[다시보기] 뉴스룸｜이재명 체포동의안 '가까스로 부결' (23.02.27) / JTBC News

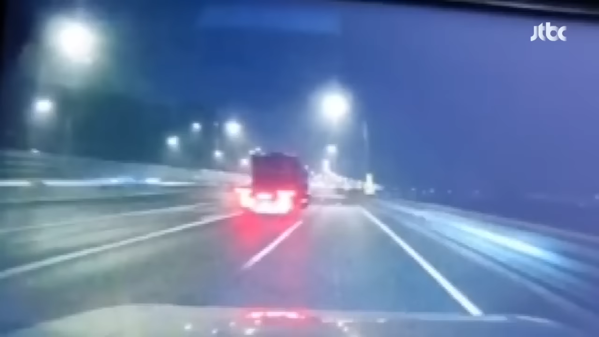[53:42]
새벽 3시 반 깜깜한 도로를 달리던 화물차 위에서 갑자기 무언가 떨어지더니 바닥에 한 번 튕기고 그대로 뒷차를 향합니다.